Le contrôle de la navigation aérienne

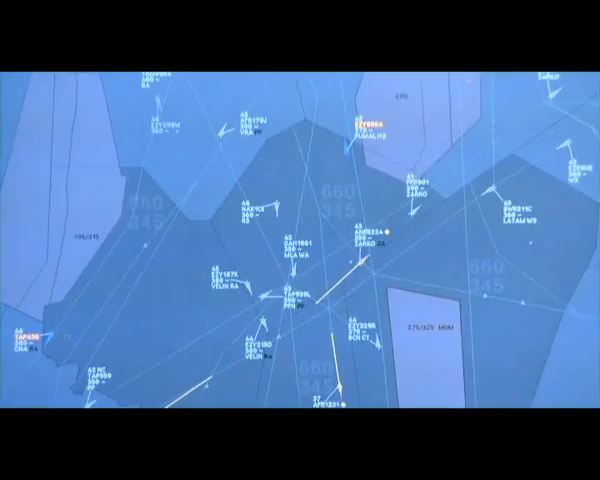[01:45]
des informations utiles permettant de suivre l'évolution de chaque avion.
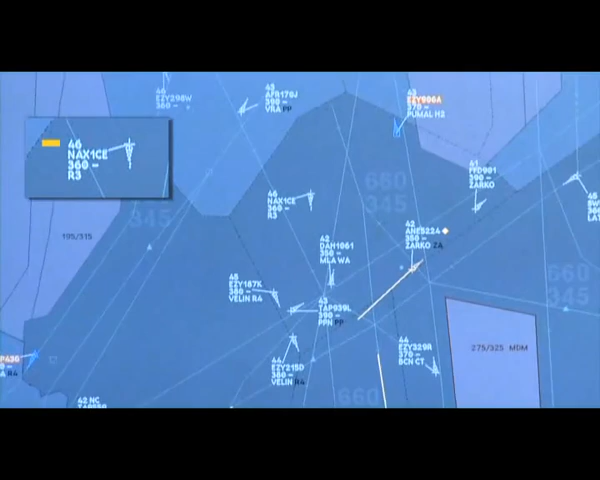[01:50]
Le nom de l'avion, ou indicatif, le type d'avion, sa position, son altitude et sa vitesse.
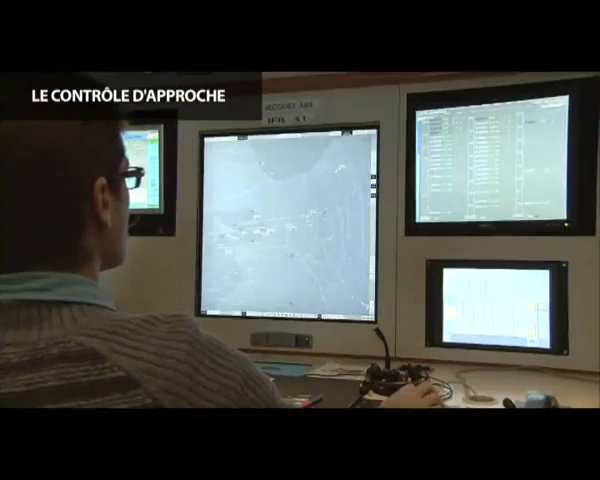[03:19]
Comme pour le contrôleur en route, le contrôleur d'approche assure la sécurité des vols grâce aux informations visualisées sur son écran radar.
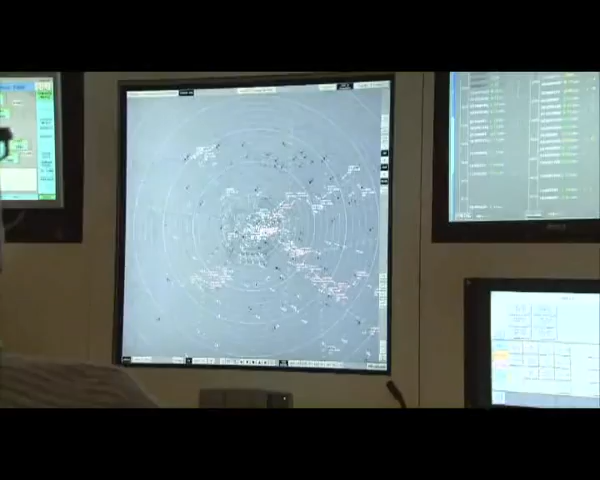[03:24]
Ici, le travail est organisé en distinguant les vols au départ et les vols à l'arrivée.
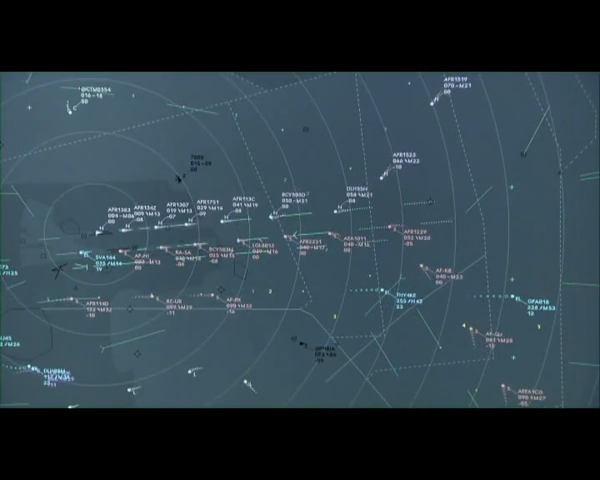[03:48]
Il doit les guider vers l'axe d'approche finale en les alignant les uns derrière
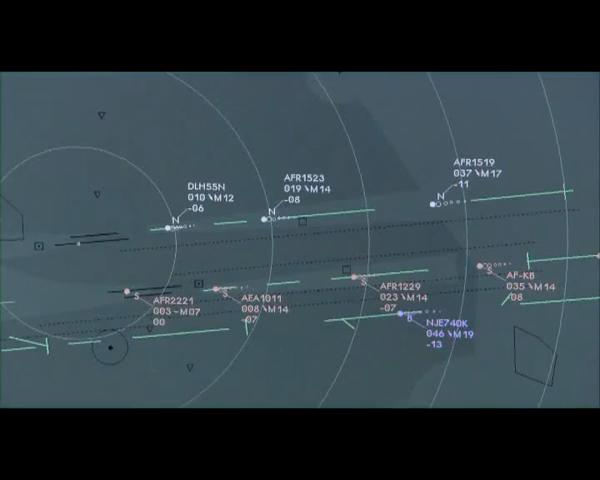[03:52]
les autres selon leur performance afin d'optimiser l'utilisation des pistes. Pour des raisons de sécurité, le contrôleur aérien assure les séparations entre chaque avion.